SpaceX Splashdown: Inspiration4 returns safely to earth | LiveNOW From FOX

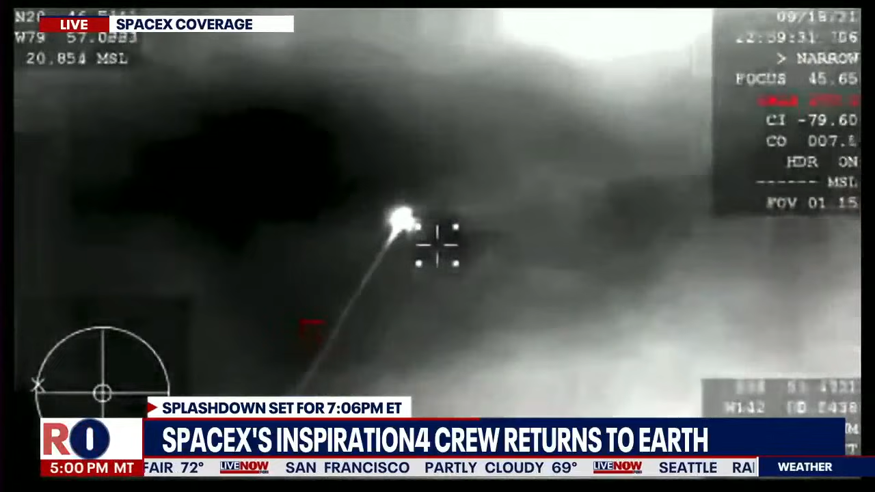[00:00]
What you are seeing is a view from our thermal camera, seeing Dragon coming back down to earth right there.
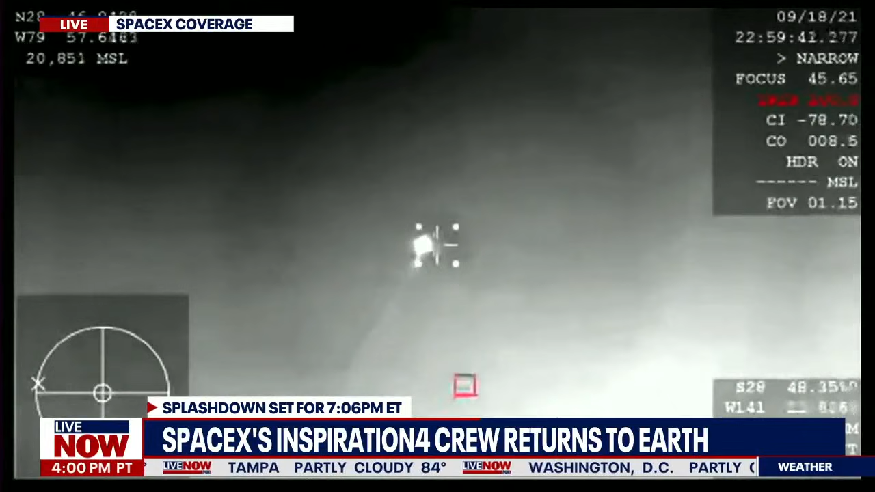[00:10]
Yeah, this is amazing. This is the first shot of the Dragon capsule coming back as part of the inspiration for Mission. The crowd here is super excited seeing that for the first time as well. So, yeah, a couple minutes left of the blackout period, and we should be getting comms reestablished with the crew here shortly.
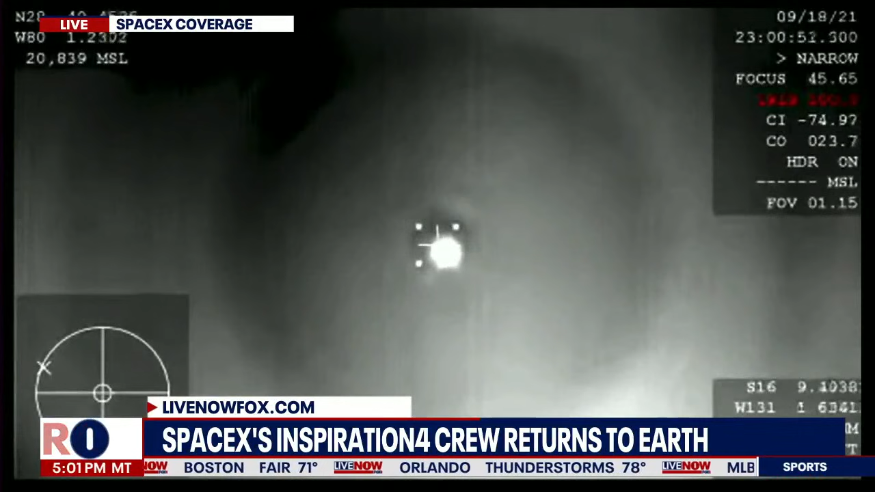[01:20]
Dragon, GPS converged. Expect nominal altitude for droguesuit deploy. Copy that space check. We show the same. And those comms confirm that we have regained comms with Dragon, and they're getting ready for droguesuit deploy here shortly. Yeah, I love these tracking shots. Again, that is Dragon in the center of your screen. We've got visuals of it, and we're expecting droguesuit to deploy,